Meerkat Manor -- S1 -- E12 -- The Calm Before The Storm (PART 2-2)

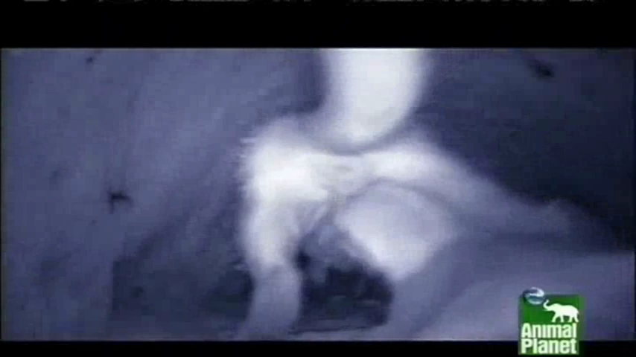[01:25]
As darkness falls, they make for the security of the sleeping chamber.